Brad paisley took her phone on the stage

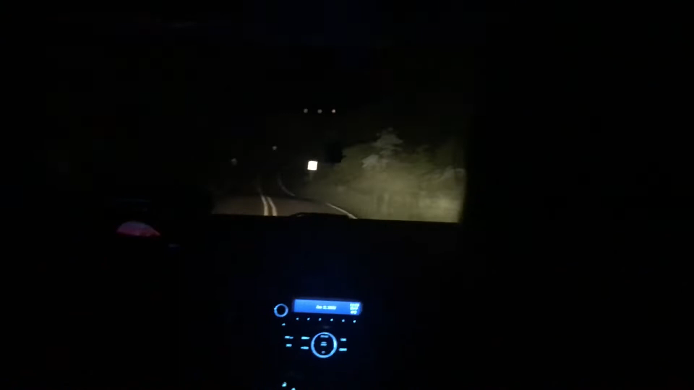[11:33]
I'm gonna take a nap. We're good. What was the word you used, Brie, to describe the way when he writes songs? He's random. He's very random with his singing. He put a lot of like Pittsburgh and Ukraine. And there's more roads. It is. There's more life up creepy. Here. We're gonna be blinded by the. Oh, that's me. It looks like a car. It is in like the middle of the. It does. It's a driveway. It's in the middle of the road.